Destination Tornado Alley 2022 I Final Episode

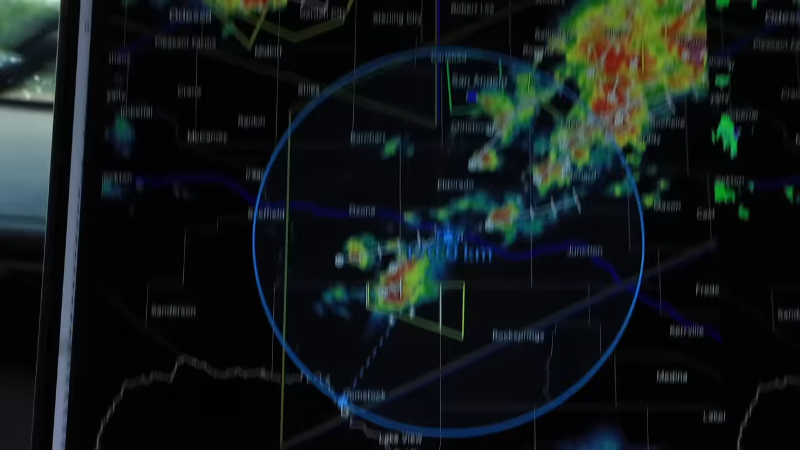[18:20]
En sachant qu'il y a quelques jours en arrière, on était plus proche de la frontière canadienne,
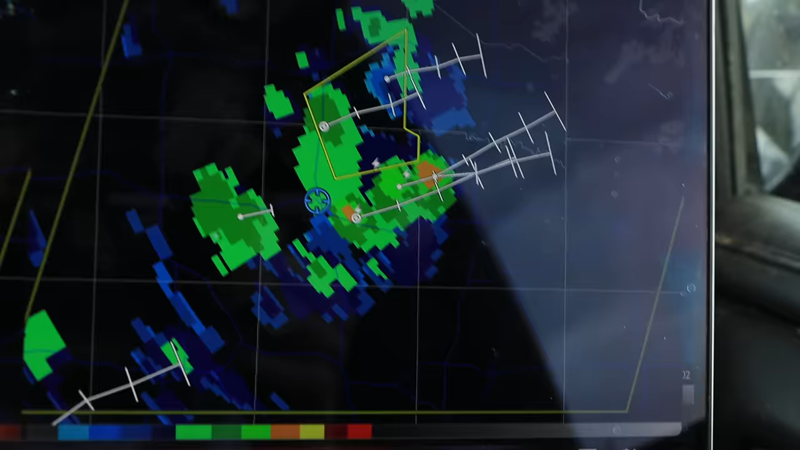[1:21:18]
Donc il se pourrait bien qu'elles prennent un peu plus de puissance maintenant.